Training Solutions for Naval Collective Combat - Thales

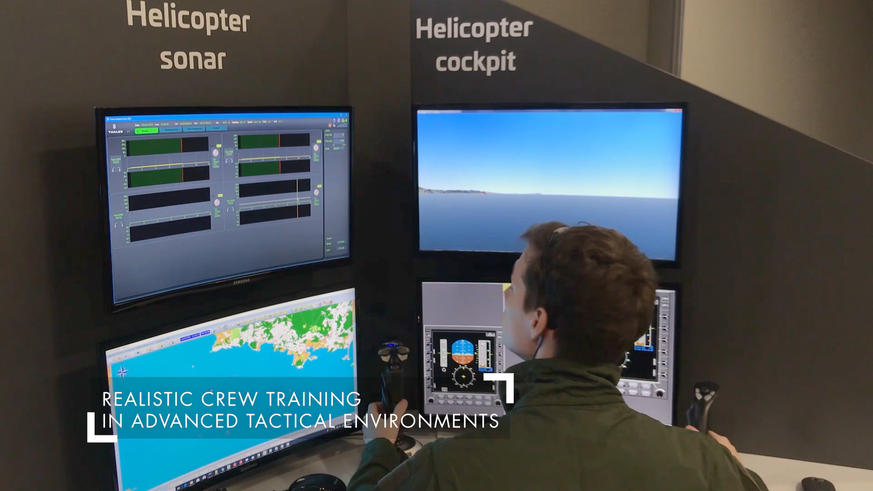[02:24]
This is Foxtrot Alpha, roger. Execute active search as fragged out.
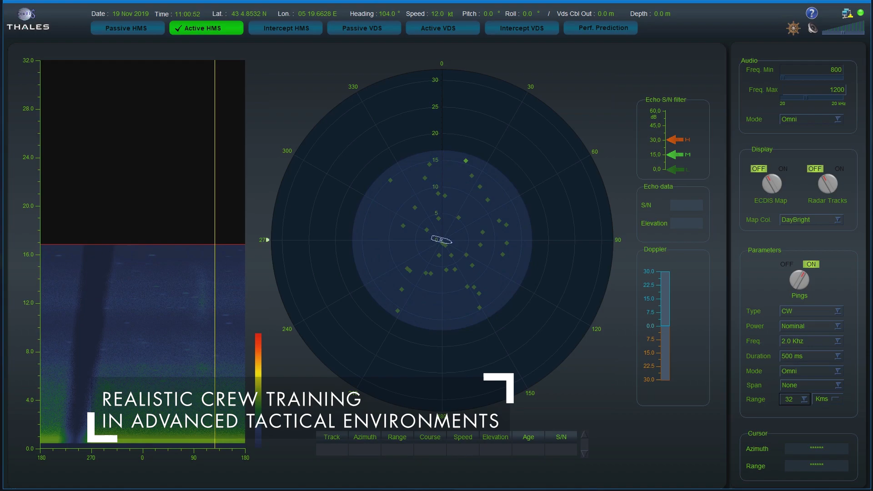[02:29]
So now, the frigate has given orders to her helicopter. Helicopter is flying over, starting to operate sonar boys, as you can see there.
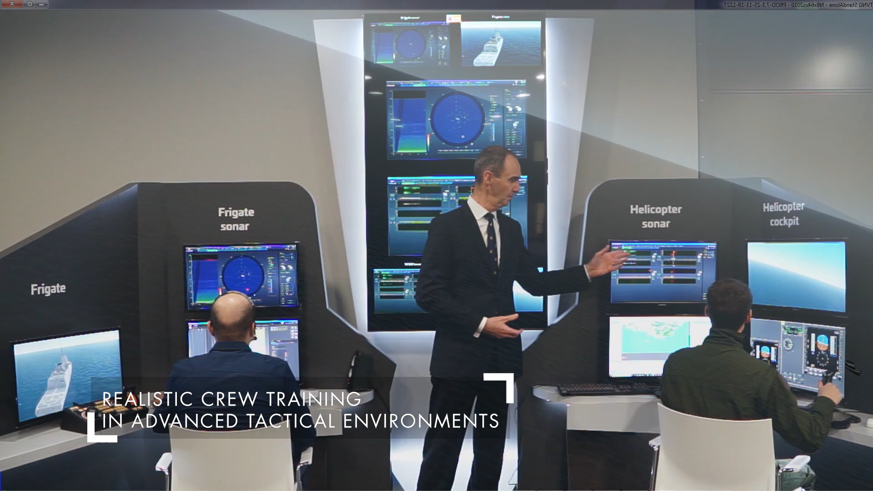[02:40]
But what is doing the frigate?